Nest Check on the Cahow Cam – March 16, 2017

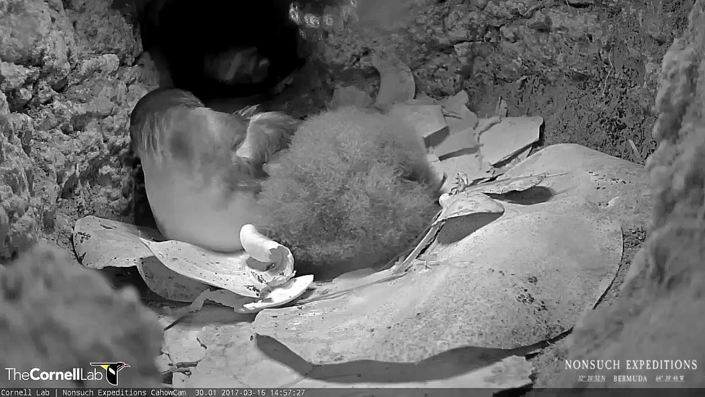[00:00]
Okay, now this parent is right about here, so I'm going to try and reach in quickly and grab that foot, baby. Okay, here we go. All right, here's the adult.
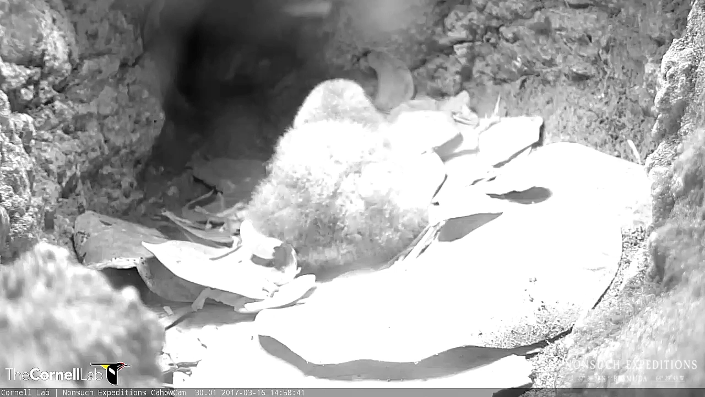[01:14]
We put, um, um... They put web feet, though. What's that? They have web feet.
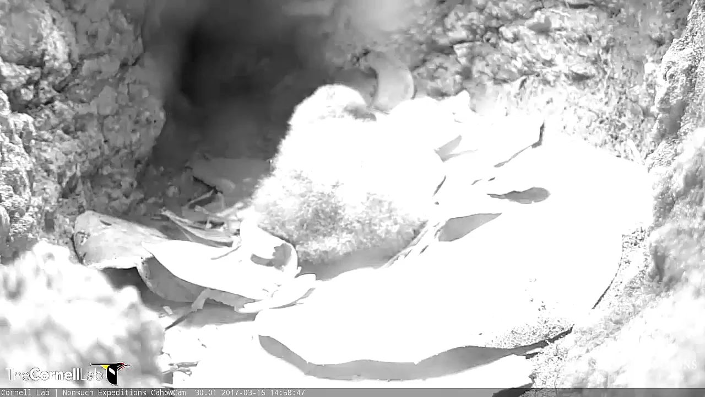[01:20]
Yes, they have web feet, which helps them to swim in the water. It also helps them to dig out these nests naturally.